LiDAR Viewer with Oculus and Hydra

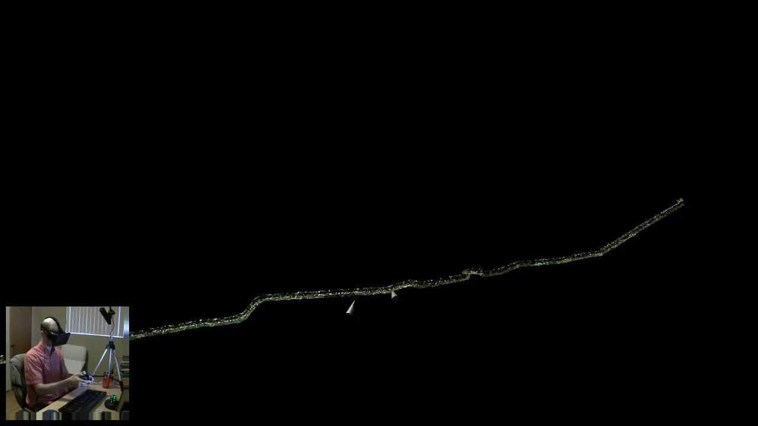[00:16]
So here I'm using a much larger model so that you can see
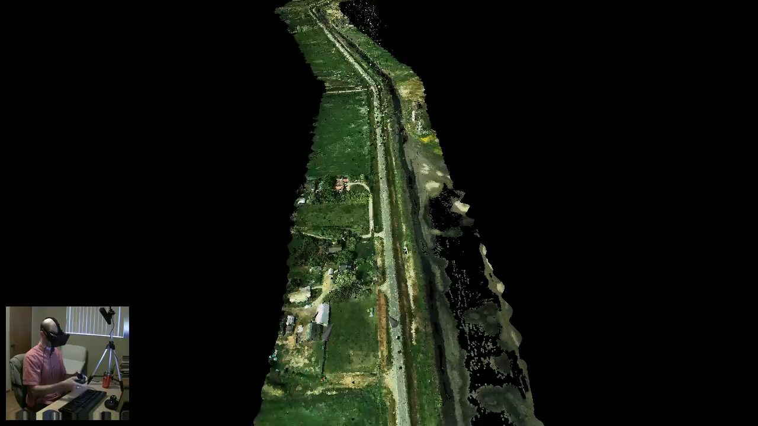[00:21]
how navigation works or what kind of alternative navigation tools you would want to use with something like this.
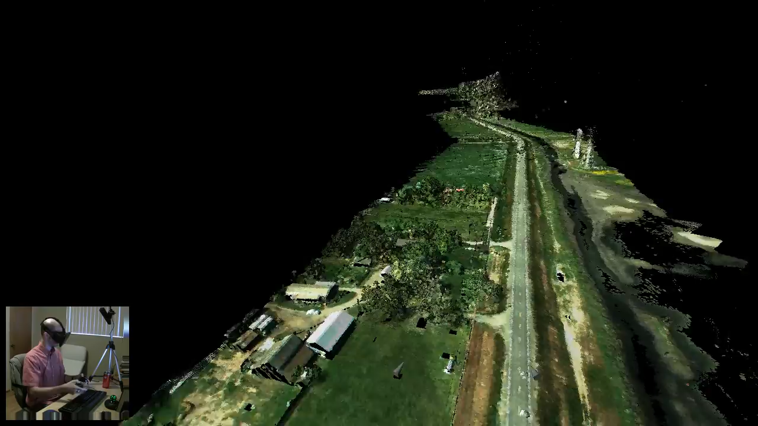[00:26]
This here is a LIDAR view and what you're looking at here is a LIDAR scan of a levy or a road on a levy.
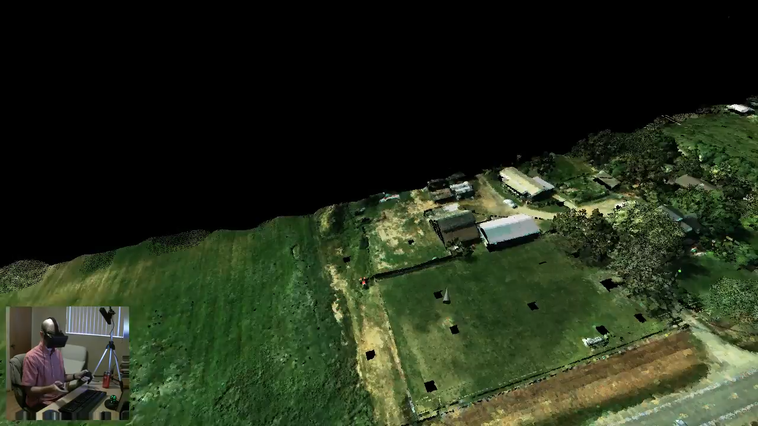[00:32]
And this whole thing from all the way over there to all the way over there is about 11 kilometers long.
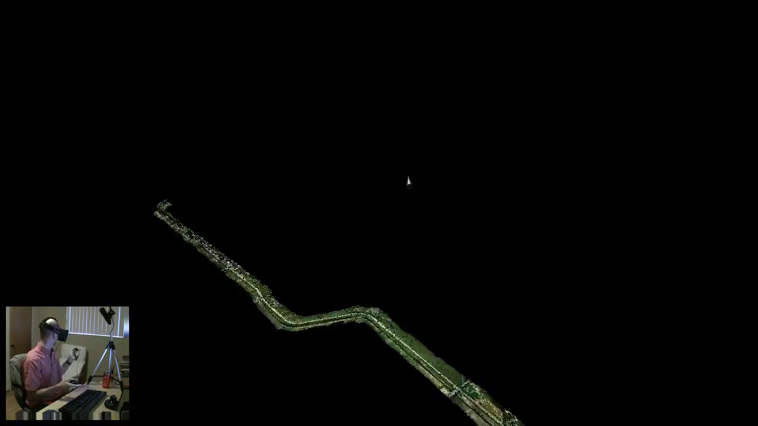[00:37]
This was scanned by a low-flying helicopter.
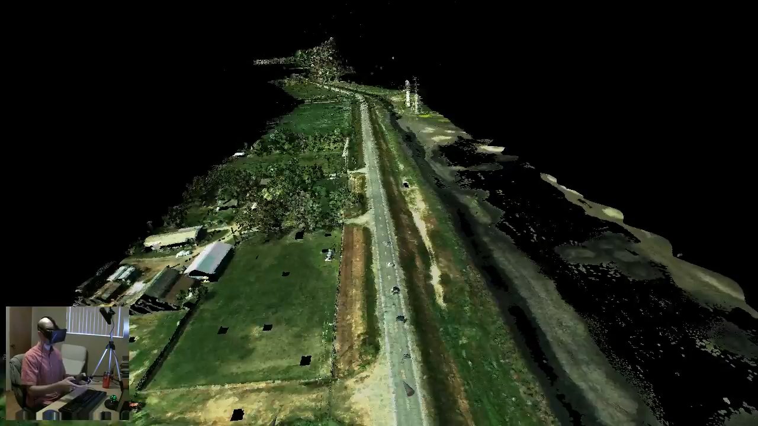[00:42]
So what I'm going to do here is I'm going to zoom in to approximately, well, to exactly one-to-one scale.
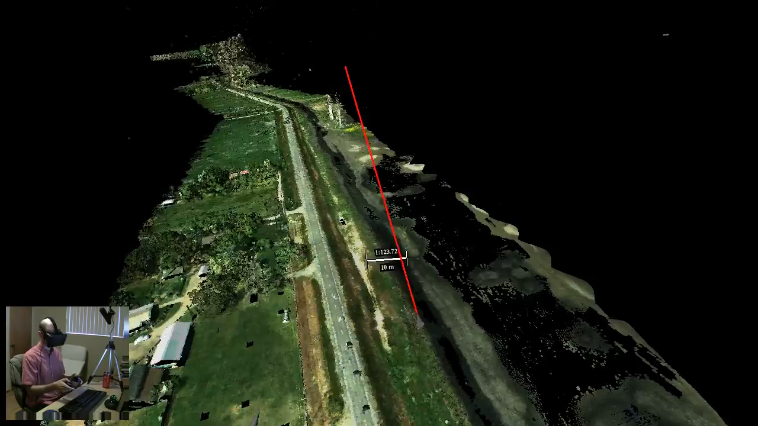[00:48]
So currently we have one-to-123.
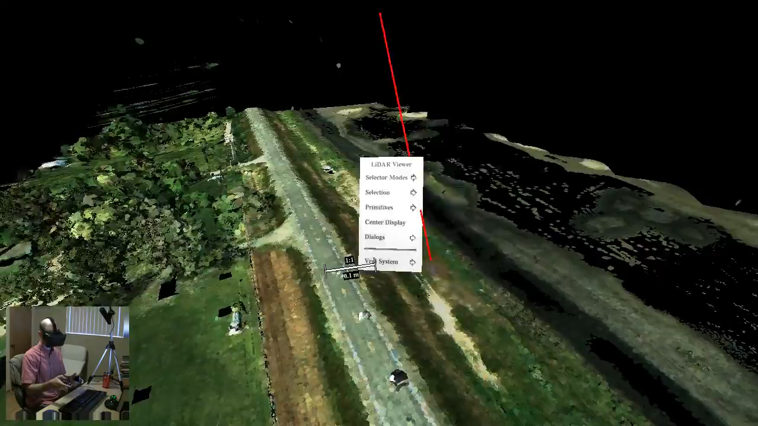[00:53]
Okay, here we go. And so now at this point, navigating in the usual way is kind of weird because the world is now very,
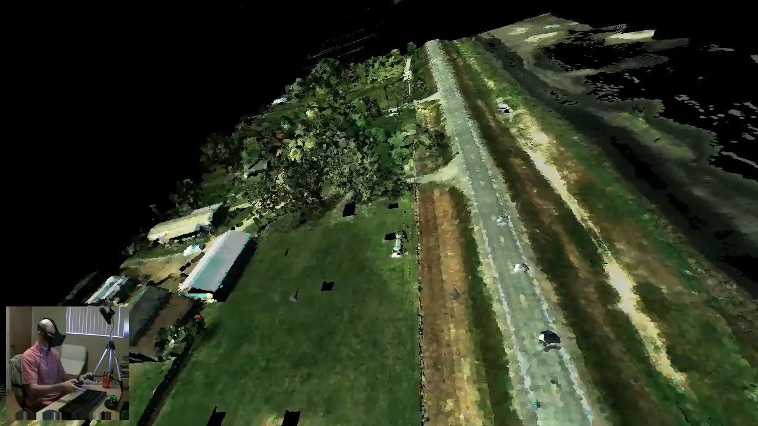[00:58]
very large and picking it up with your hands and moving it around doesn't quite work so well.
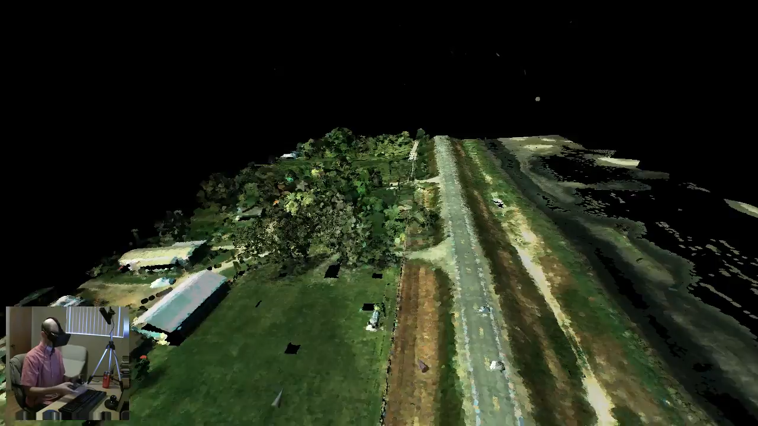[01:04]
So one alternative navigation tool now is just to use the handles to fly in the direction that you're pointing.
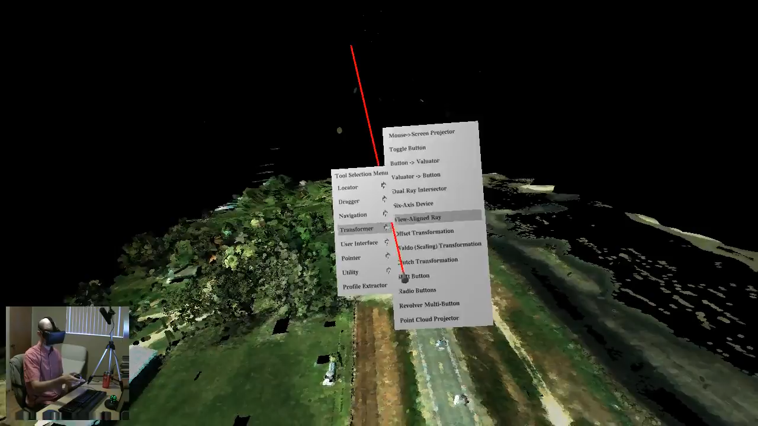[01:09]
So here I'm going to assign a variator flying navigation tool to the joystick on the right handle.
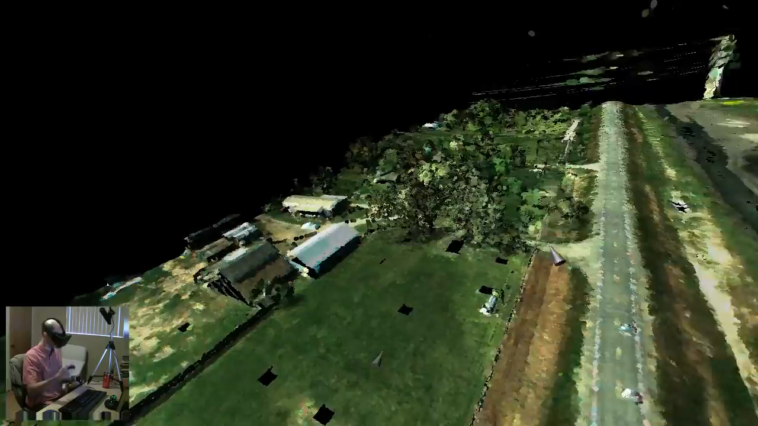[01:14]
And then I can just, you know, point in a certain direction, fly there, turn around by pressing the button and so forth.
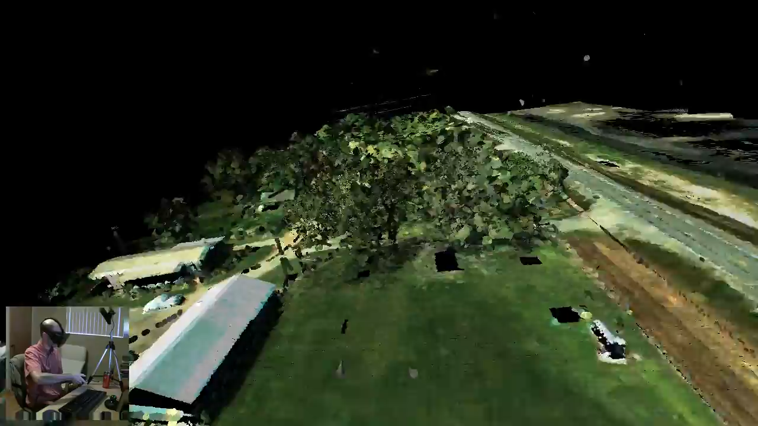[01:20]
I can put myself right down here into this very yard.
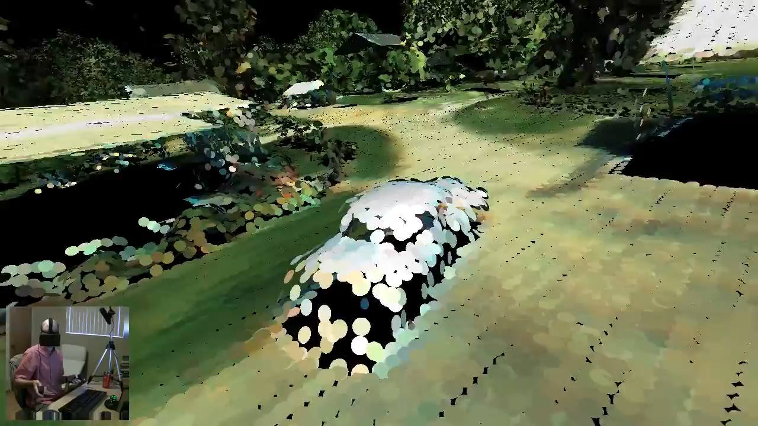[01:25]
It's a car right there. And that is one way of doing it.
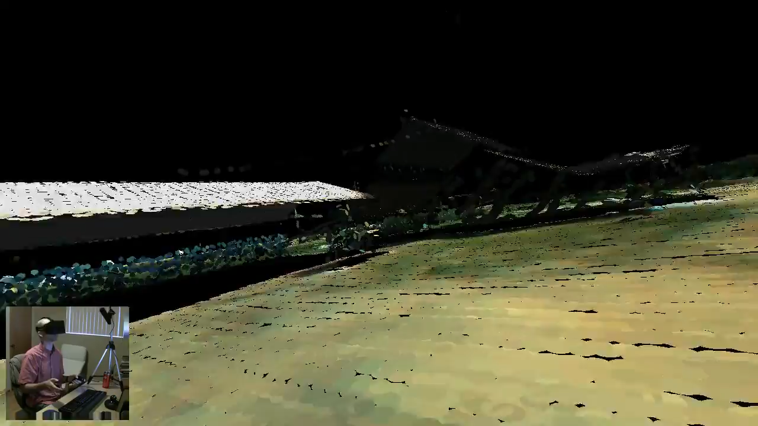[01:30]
It's not necessarily the best way. So then another alternative that kind of works quite nicely with this
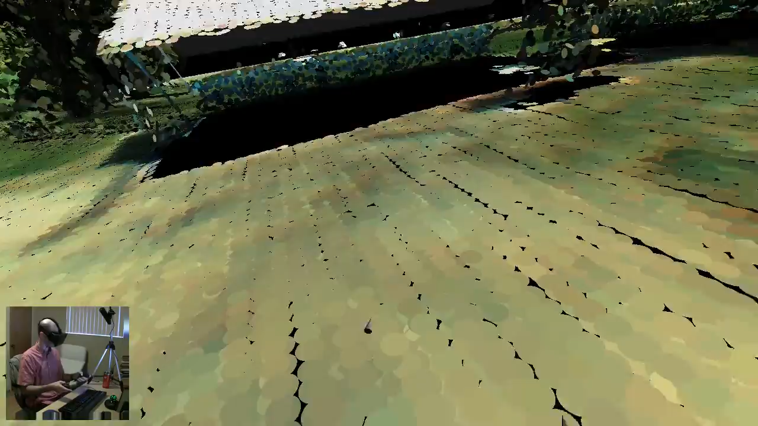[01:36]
is to use a virtual walking navigation tool. So I'm going to bind that as well.
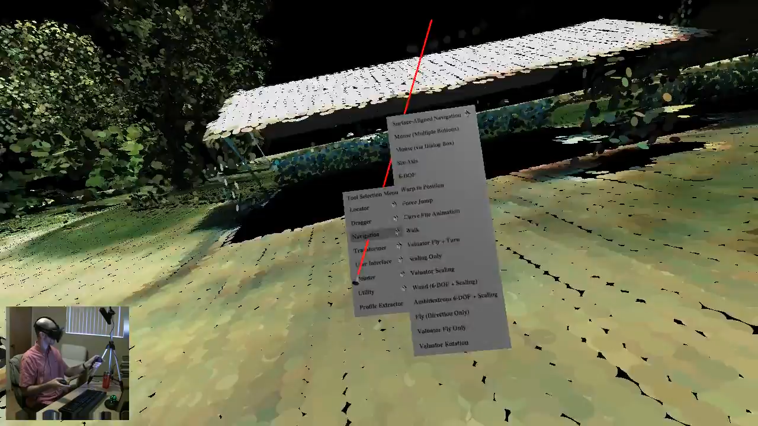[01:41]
Navigation, second walk, I mean, it's kind of the same.
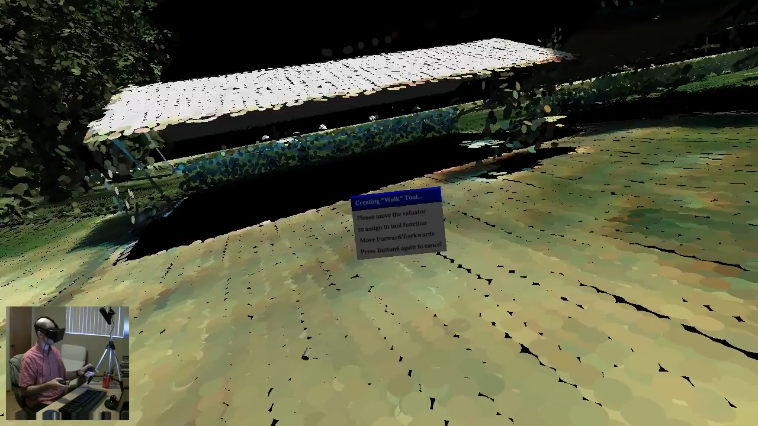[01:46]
Right, left, forward, back, but don't need this. So now we have this movement circle on the ground
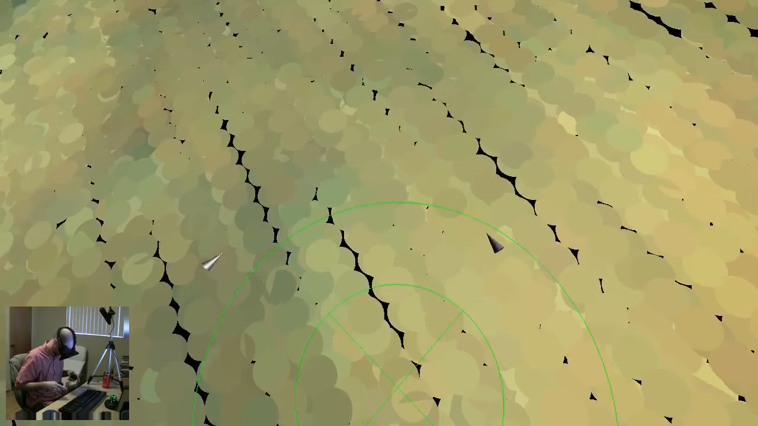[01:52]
and essentially what happens is that if I now activate this tool, it's going to lock my feet to the bottom.
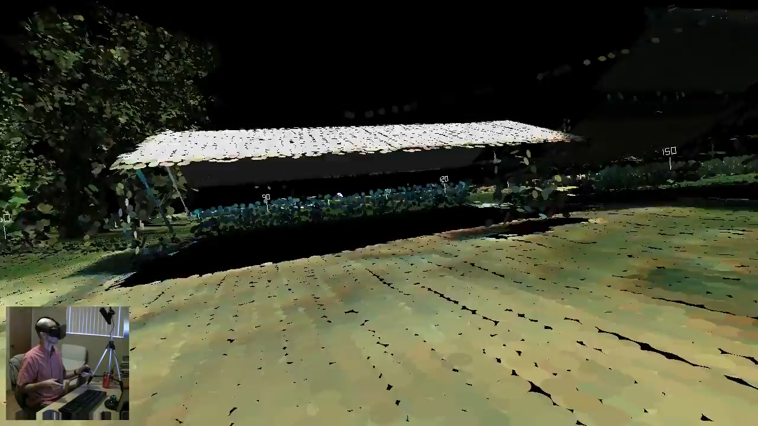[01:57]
It's going to show me a HUD, which essentially gives a compass, giving the direction in which I'm looking in degrees.
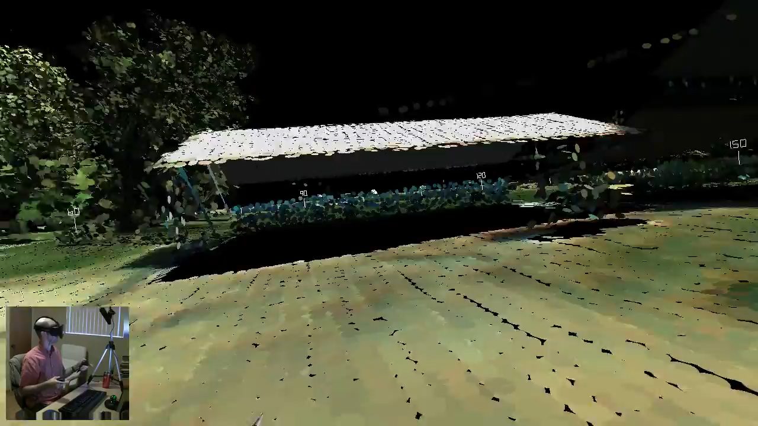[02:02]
So here I'm looking at a due east right now. And what happens now is if I look to the left, you notice how the environment starts rotating to the right the more I look to the left. So the idea there is I can look 360 degrees around without having to twist my chair all the way around, which would get me tangled in the cable. But whatever I'm looking at, just by my head before the motion would end up more or less in the ideal viewing position.
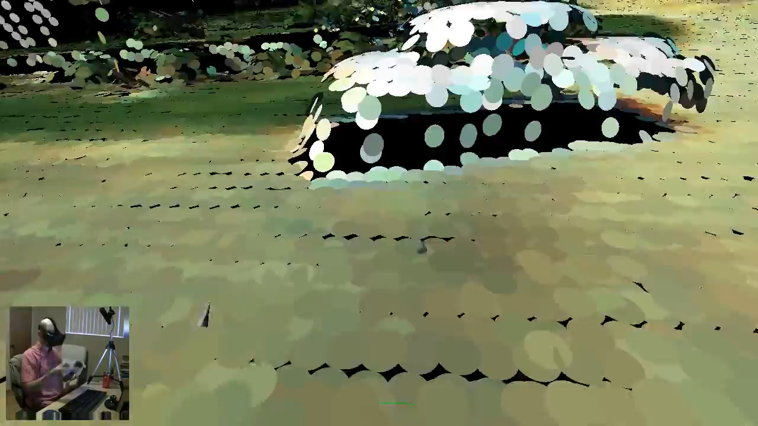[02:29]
So then with the joystick on the razor handle, sorry, on the hydra handle, I can just walk through this thing.
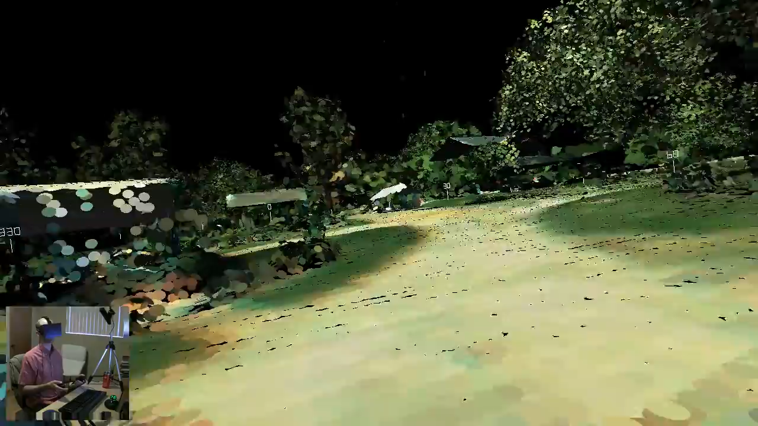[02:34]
I can continuously keep my feet on the floor, so I can warp all this vegetation here. If I turn this off real quick, I can fly up to the roof, block myself back down on the roof, or I can do something,
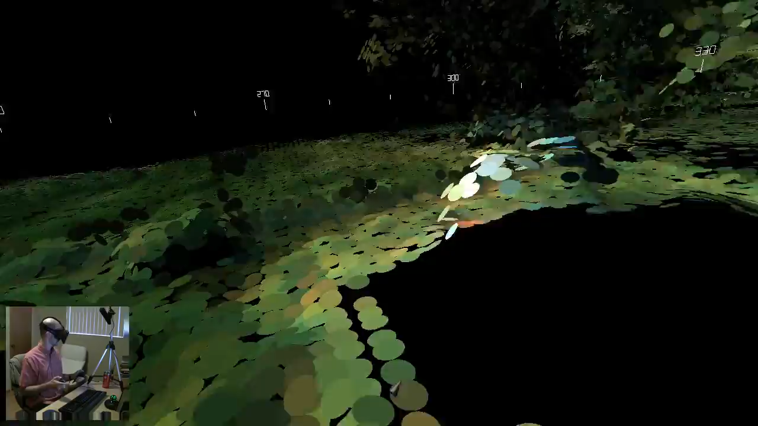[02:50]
let's see, I'm going to turn myself around and really fly up high.
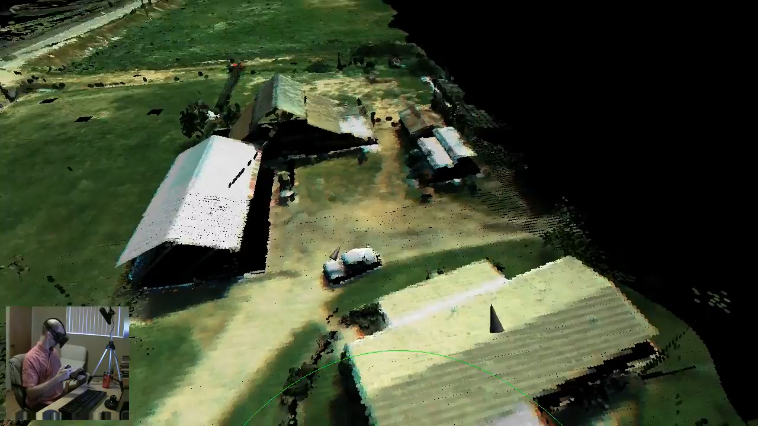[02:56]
And then, ooh, okay, now I'm getting slightly vertigo here,
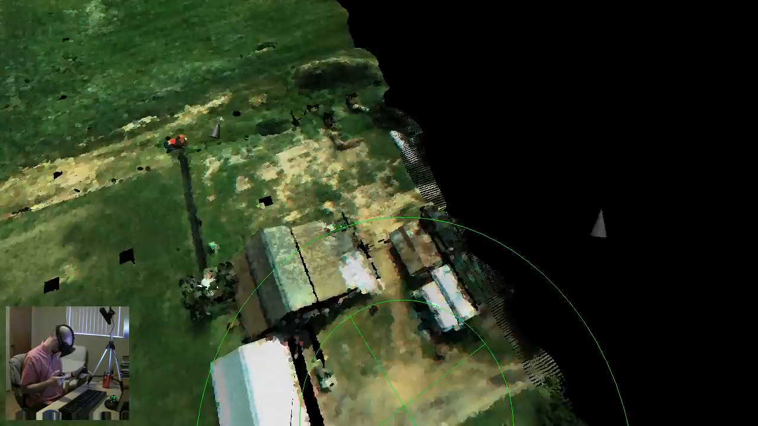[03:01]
and then I can do a parachute insertion, so to speak, and just drop myself onto the ground. Yeah, I felt that.
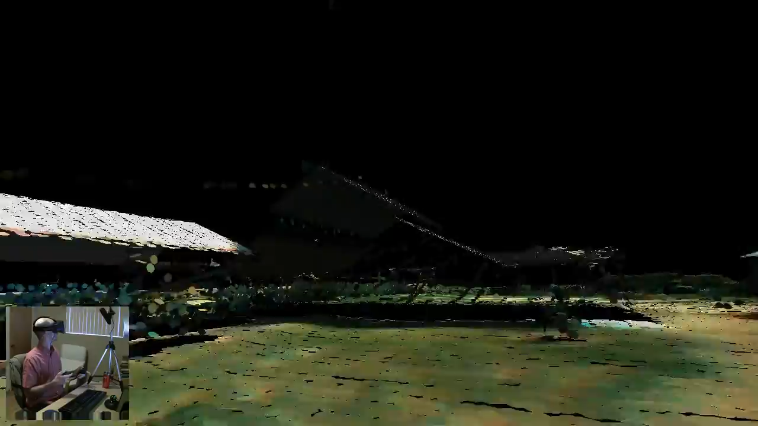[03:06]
So this is the walk navigation tool, and that is another way of
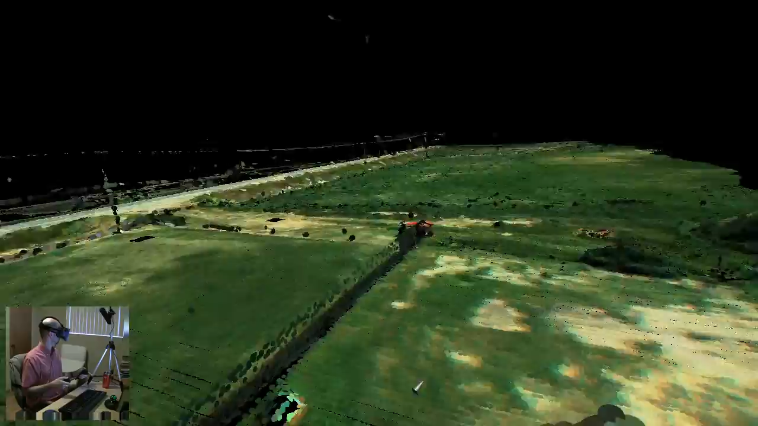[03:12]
getting through large data fairly quickly. So you have the fly navigation tool on the one joystick, and then the walk navigation tool, which keeps me locked to the ground on the other. Now, right now, what's a little bit strange is that I'm locking my physical floor in my office to the virtual floor of the environment, but because I'm sitting in a chair, it doesn't feel like I'm standing up. It feels like I'm sitting in a, well, on a motorcycle, on a wheelchair, something like that, which is not so great.